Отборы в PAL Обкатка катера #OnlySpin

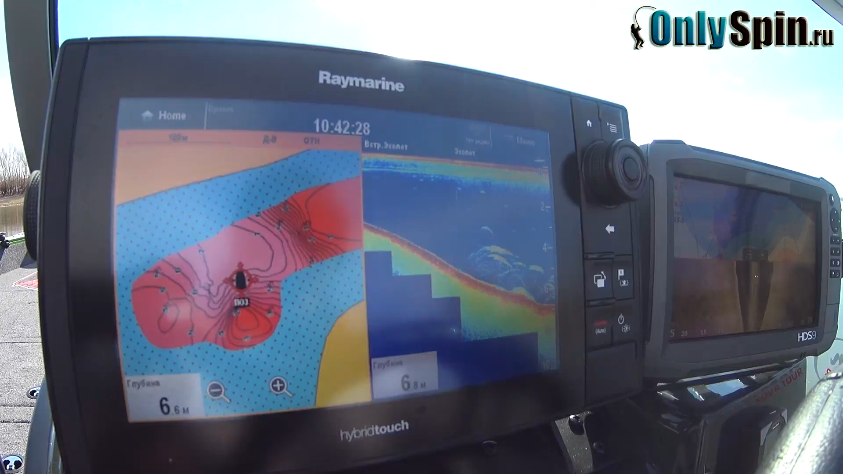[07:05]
Видим Рыбу На приборе Реймарин Сейчас Пройдем Галст Еще Чуть Чуть